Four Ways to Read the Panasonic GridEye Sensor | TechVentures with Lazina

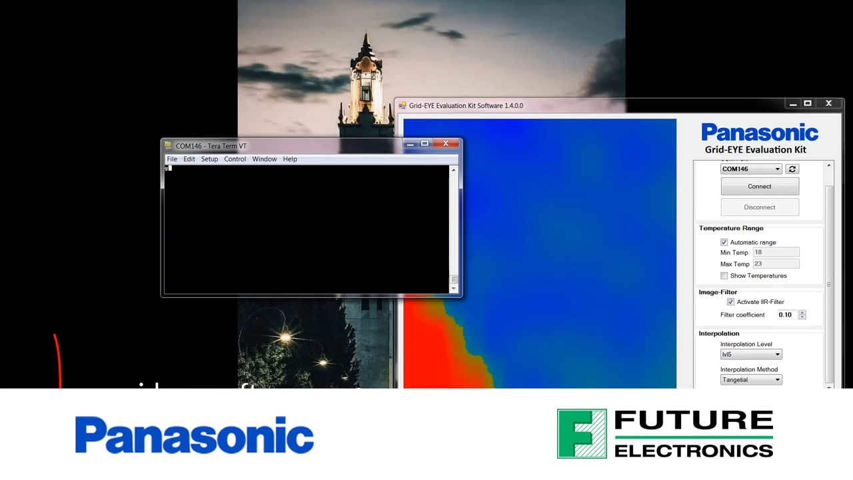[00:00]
Not sure how to read the Panasonic grid-eye values on your companion board?
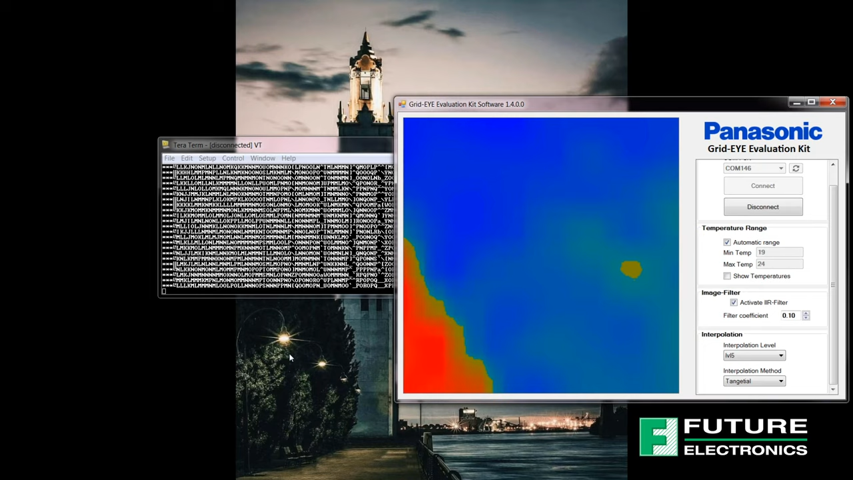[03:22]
And when you're done, you can return to taroterm at any time by disconnecting from the Panasonic grid-eye evaluation software.